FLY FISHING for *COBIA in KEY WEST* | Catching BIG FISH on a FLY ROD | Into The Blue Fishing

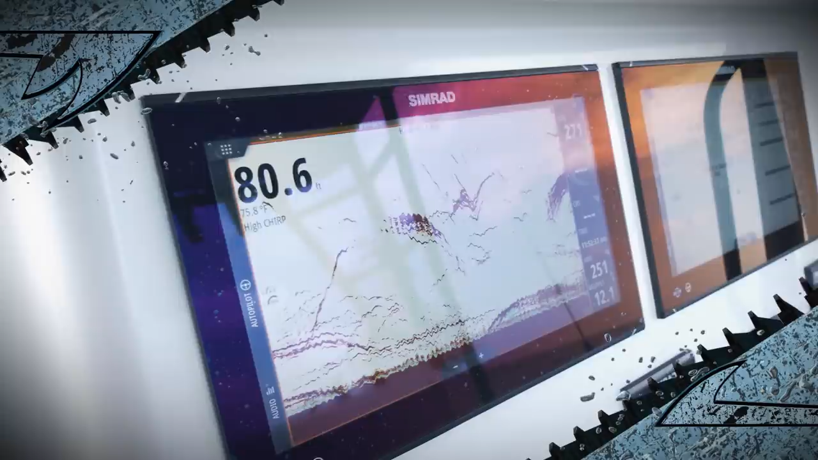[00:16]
On screen: depth 80.6 ft, water 75.8°F
Look at that school of Cobia bro. Wow they're just sitting there. That is strong school.
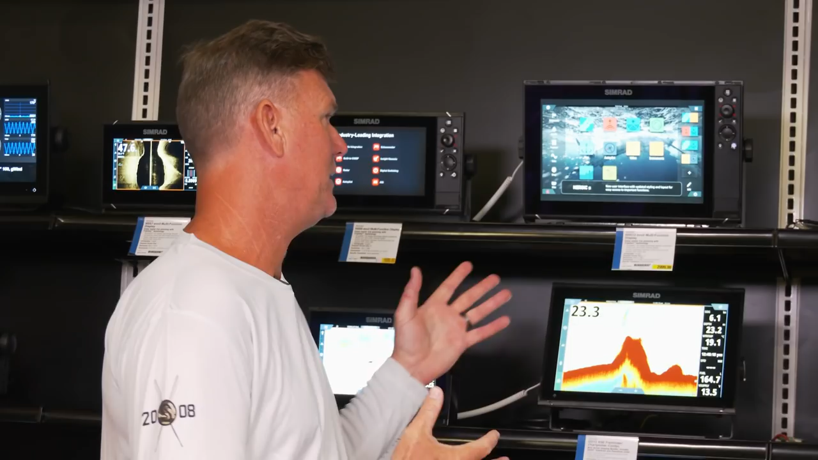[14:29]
What I love about it is it has a faster processor, which is really cool.
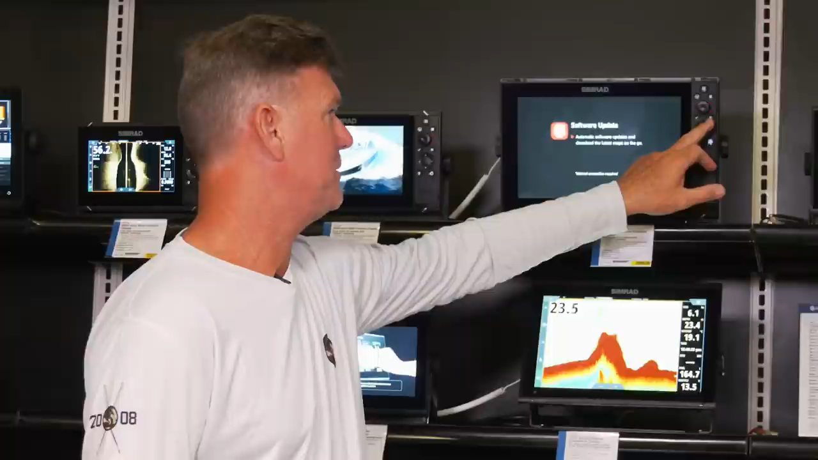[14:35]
So you have options now and there's no lag time. So what you can do is you can actually build a screen.
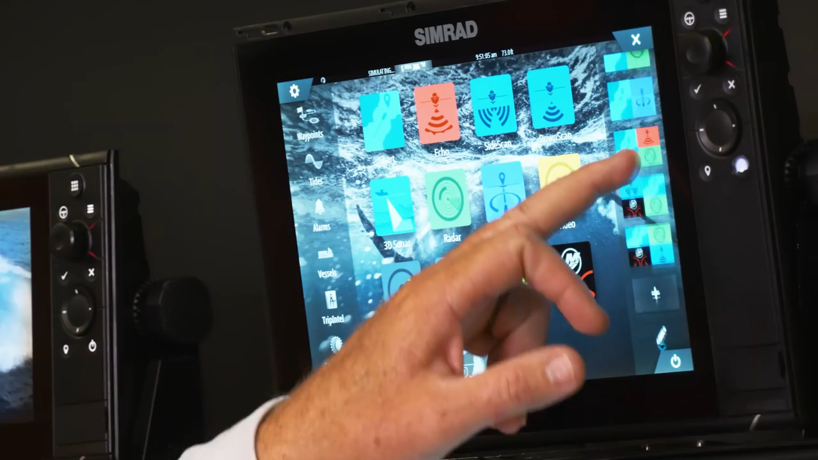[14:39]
Take this plus sign right here, go to the screen here, and you can build whatever you want, right?
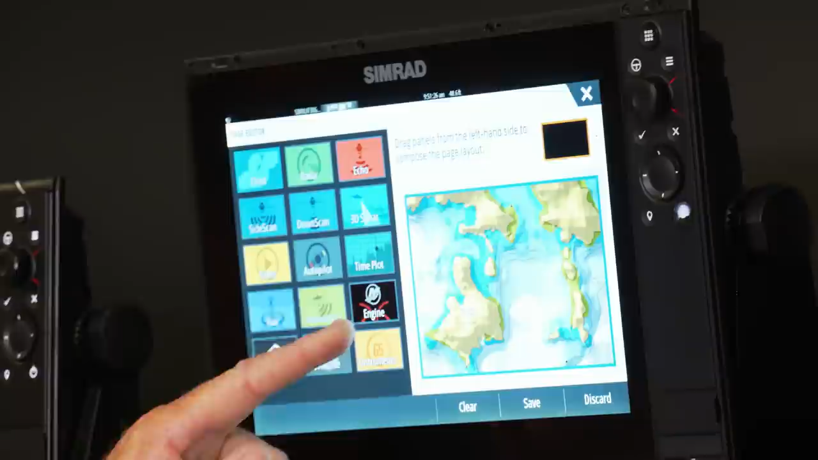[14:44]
Chart plotter, bottom machine, what else you want?
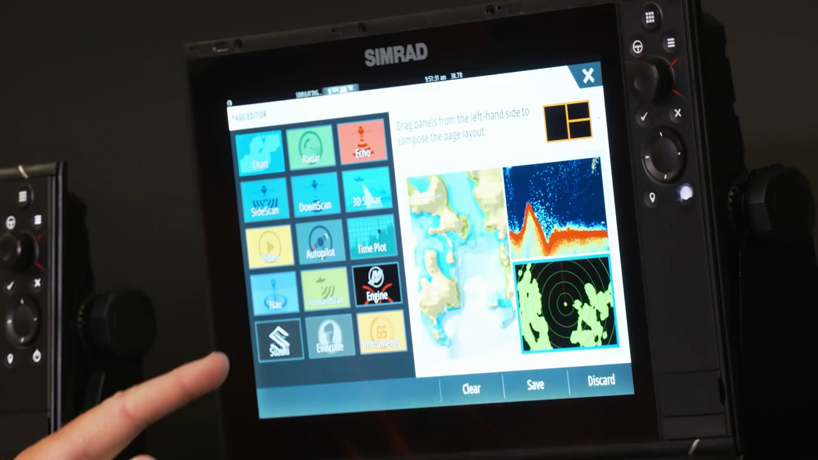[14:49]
You want your radar, sure. Oh, you want your motor information, boom, there it is.